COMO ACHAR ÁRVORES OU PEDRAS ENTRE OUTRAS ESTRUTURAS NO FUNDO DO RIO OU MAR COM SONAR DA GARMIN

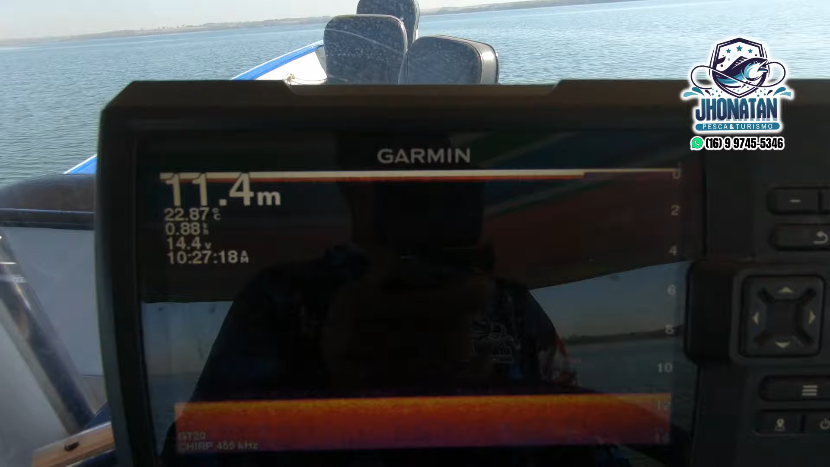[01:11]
On screen: depth 11.4 m
aparece isso aí, e aí o que eu vou fazer agora pessoal, vou começar a andar com o barco ó, sistema ClearVoo ó, tá marcando aqui ó, 11 metros de profundidade, 22 graus, tá vendo ó, quilômetros, eu tô a 4, quase 5 quilômetros por hora, bateria tá com 14 volts,
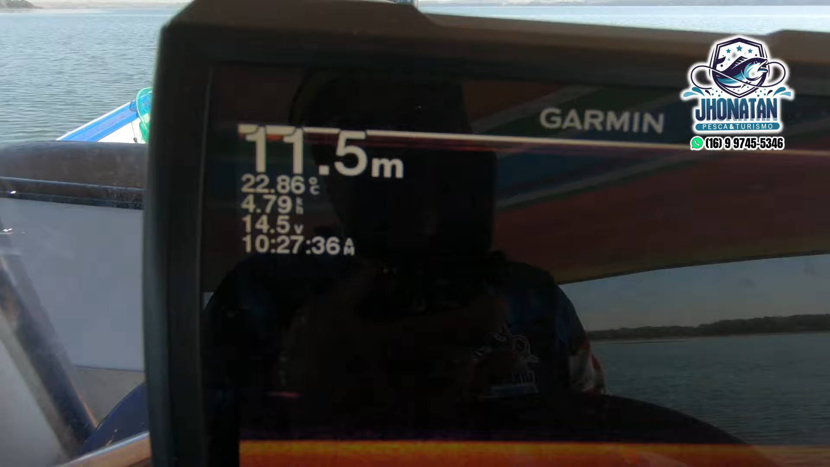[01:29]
On screen: depth 11.5 m, water 22.86°C
agora são 10 e 27, esse sistema aqui do ClearVoo pessoal, pode ver que esse roxo aqui ó, ele tá intacto, tá retinho, a partir do momento que aparecer aqui umas coisas pra cima assim ó,
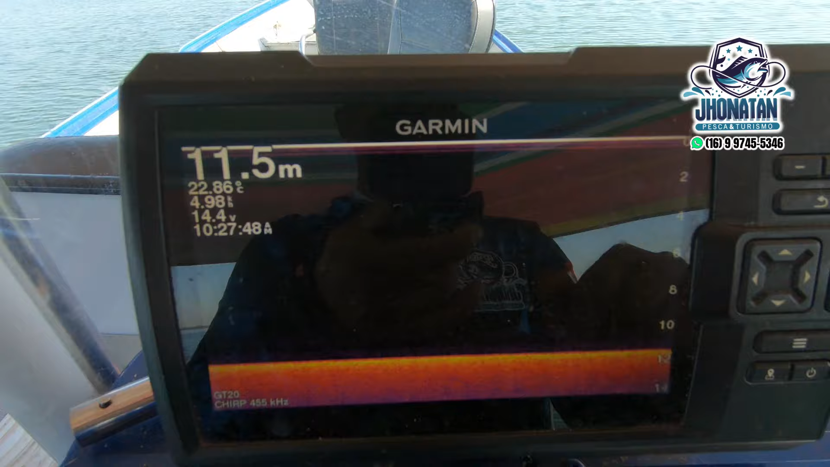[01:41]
On screen: depth 11.5 m, water 22.86°C
vai dar pra ver que são galhos, né, esses galhos aí são a pauleira, você achando uma pauleira dessa pessoal, a probabilidade de você ter uma pescaria maravilhosa é muito grande,
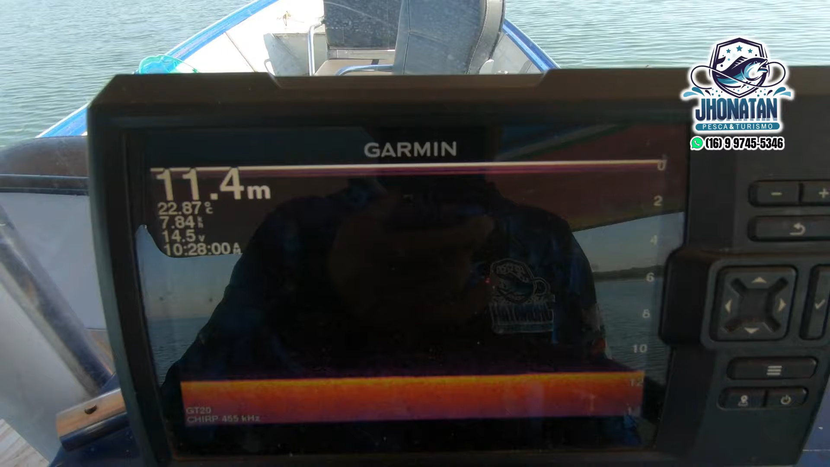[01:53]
On screen: depth 11.4 m
porque as curvinas, pra vocês terem uma ideia, os pontos que elas mais gostam são essas pauleiras,
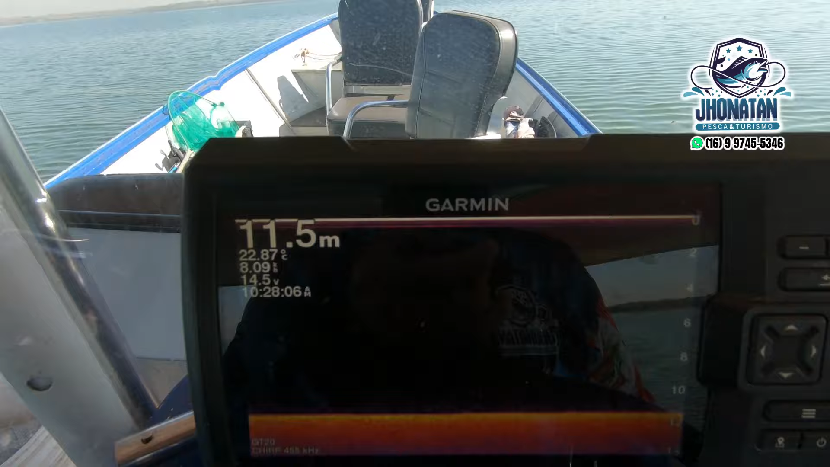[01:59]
On screen: depth 11.5 m
né, então ó, agora eu tô andando aqui ó, pode ver que tá rosinha ali, ainda não apareceu nada ó, eu ainda tô a 300 metros mais ou menos do ponto,
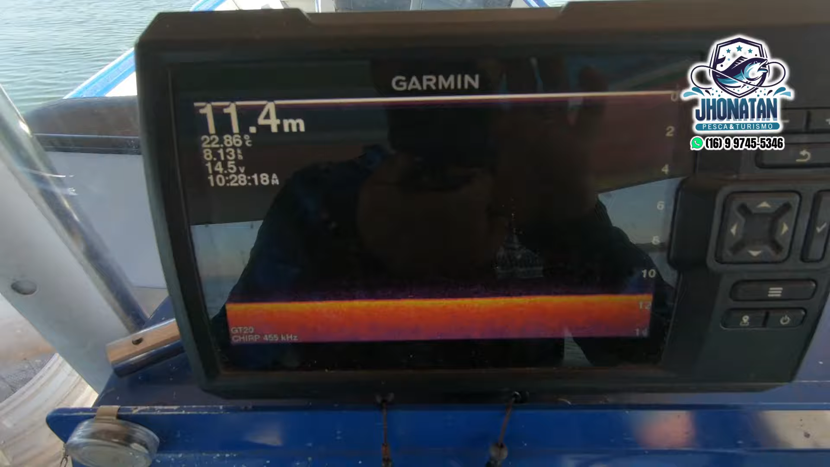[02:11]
On screen: depth 11.4 m
vou dar uma aceleradinha aqui, pra chegar mais rápido,
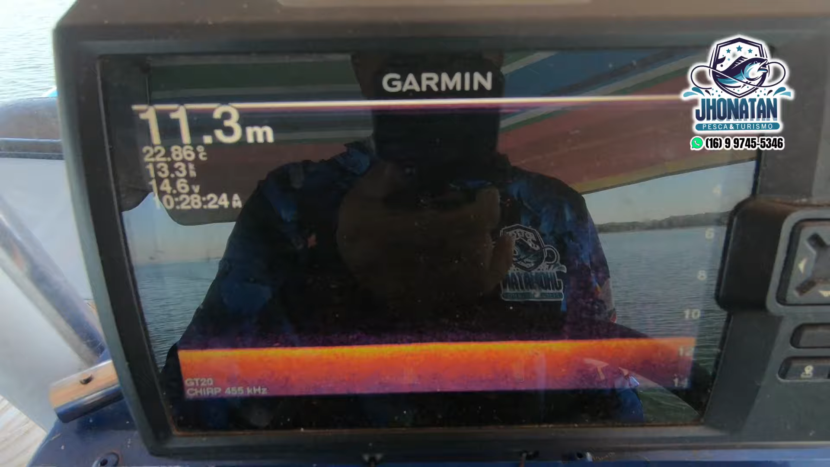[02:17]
On screen: depth 11.3 m, water 22.86°C
então pessoal, você tá lá procurando uma pauleira, é só você fazer isso aqui ó, você coloca nesse sistema ClearVoo,
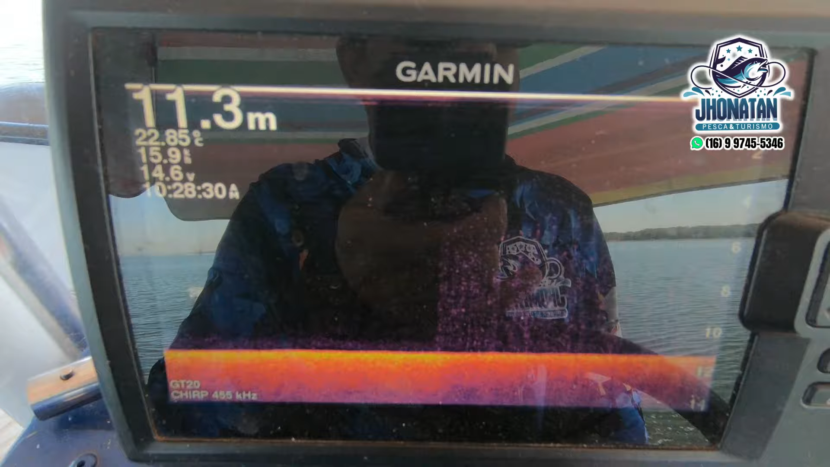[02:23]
On screen: depth 11.3 m, water 22.85°C
né, e aí através desse sistema ClearVoo, você vai achar a pauleira,
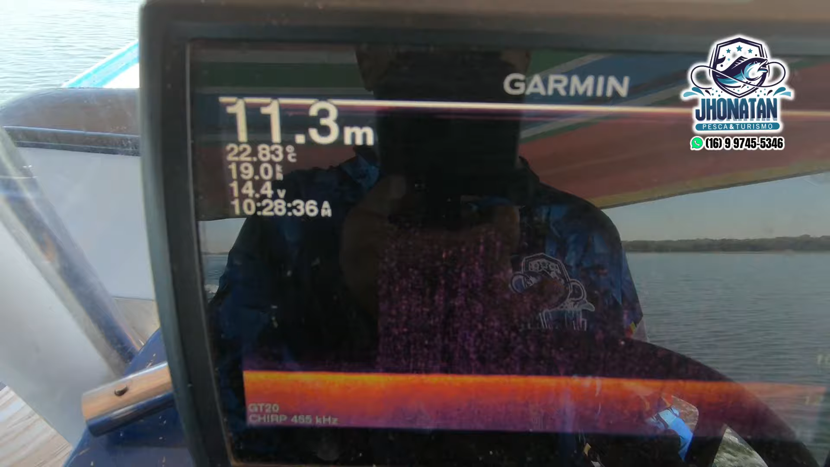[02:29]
On screen: depth 11.3 m, water 22.83°C
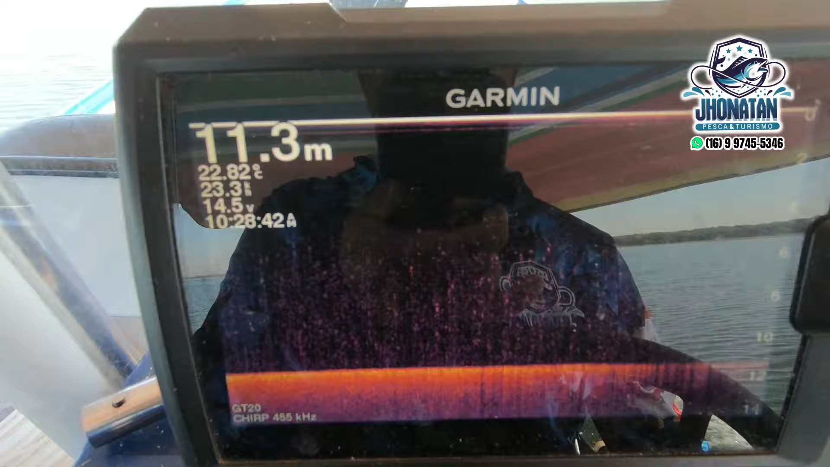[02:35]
On screen: depth 11.3 m
aqui ele começou a aparecer essas, essas manchinhas, porque eu dei uma acelerada a mais, né, o sonor ele não capita,
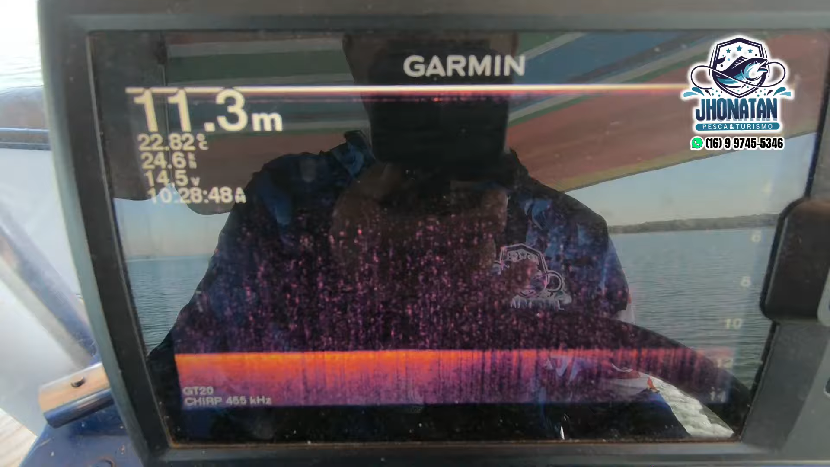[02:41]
On screen: depth 11.3 m, water 22.82°C
isso aí é muito importante pra explicar pra vocês também, o sonor não capita aí com muita aceleração, né,
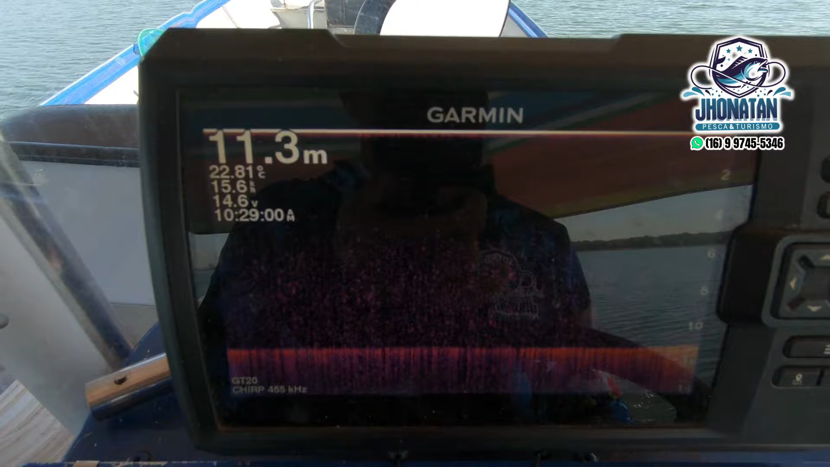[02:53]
On screen: depth 11.3 m
com muita aceleração ele não, não mostra, ele mostra aí, você vai ter que acelerar, né, o seu barco,
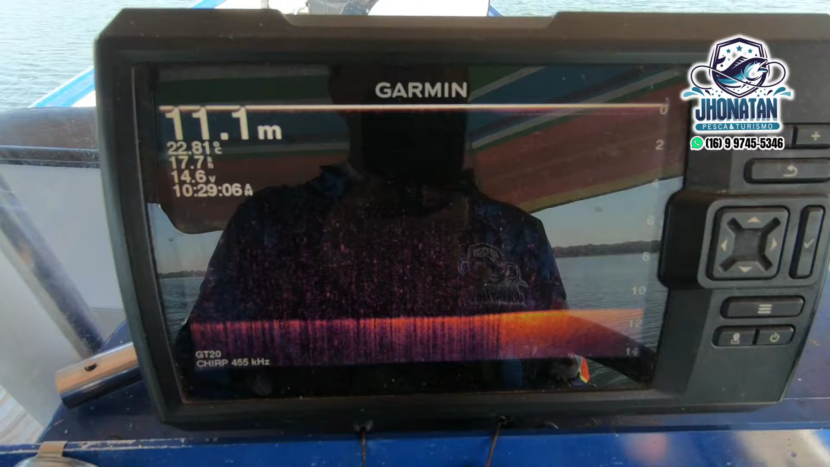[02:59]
On screen: depth 11.1 m
você vai conseguir ver com a sua aceleração o tanto que ele suporta, ó, eu tô chegando numa região aqui,
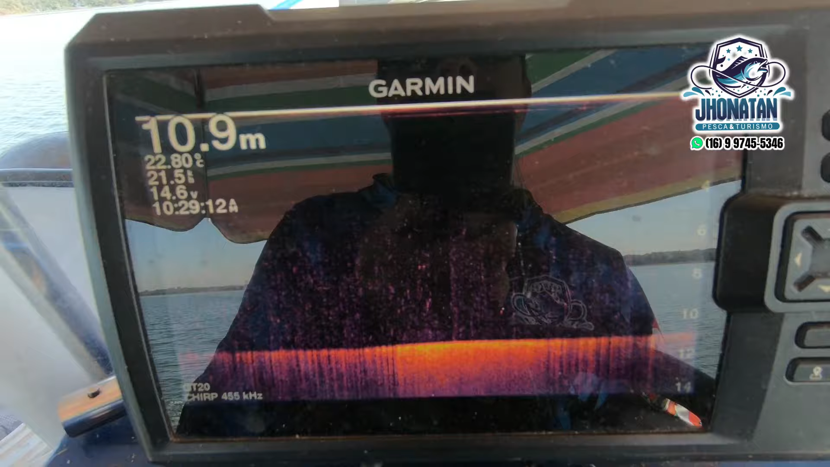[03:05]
On screen: depth 10.9 m, water 22.80°C
pessoal, que tem pau, bastante pau, né, e tal, diminuir,
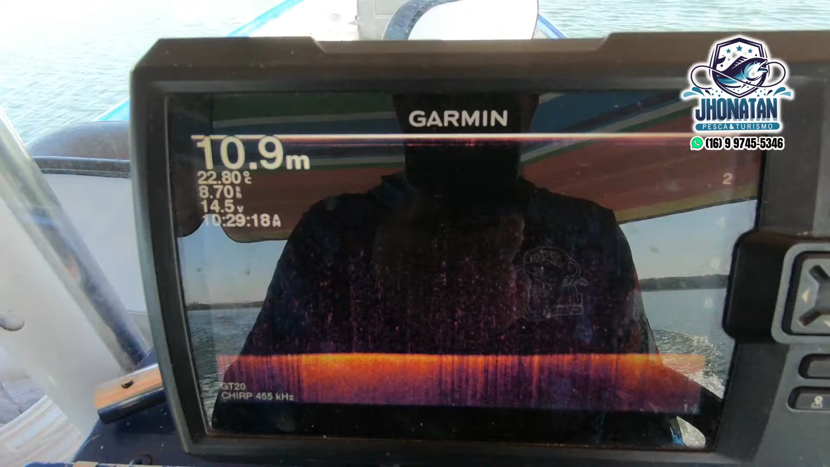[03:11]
On screen: depth 10.9 m
acabei de diminuir,
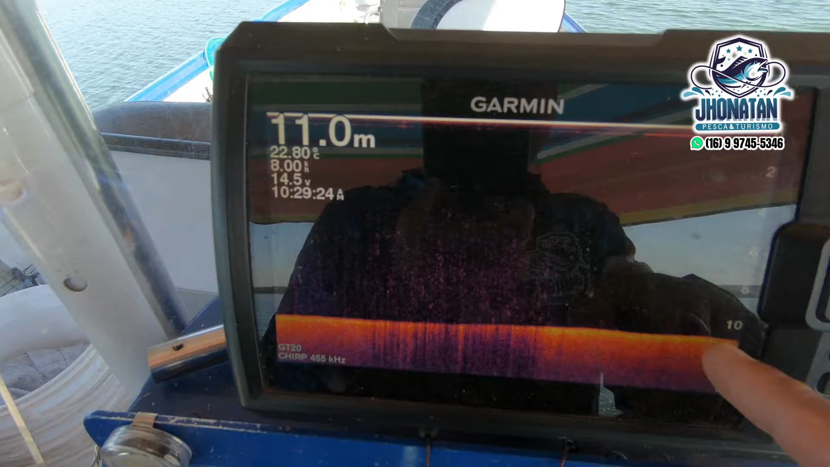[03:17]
On screen: depth 11.0 m, water 22.80°C
olha lá, ó, ele tá limpando, porque eu diminuí e tá certinho, quando acelera ele fica com essas picas, ó, o sonor já tá começando a dar umas ondulação, ó, a pauleira aparecendo,
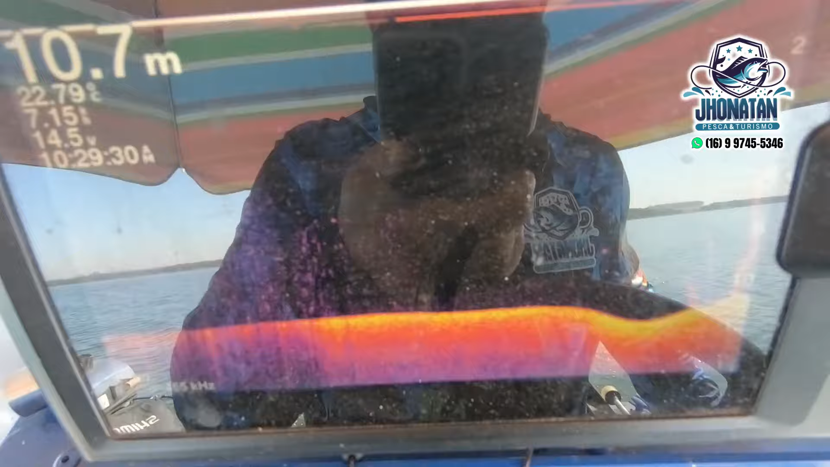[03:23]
On screen: depth 10.7 m, water 22.79°C
pessoal, olha a pauleira aparecendo, olha que bacana, isso que eu queria mostrar pra vocês, ó,
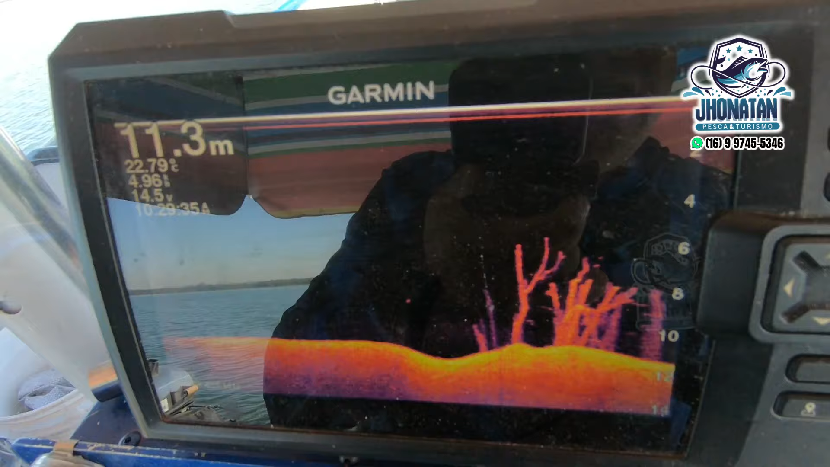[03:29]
On screen: depth 11.3 m
isso aqui, pessoal, é um ponto sensacional de curvina,